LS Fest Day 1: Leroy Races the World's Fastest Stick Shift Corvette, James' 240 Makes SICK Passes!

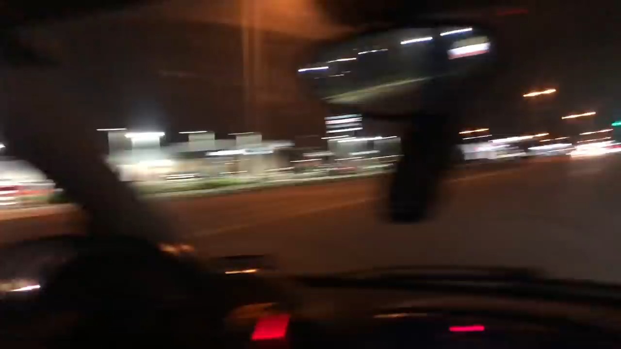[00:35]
That was invigorating. That was the best intense street race of my whole life. We that did was 65.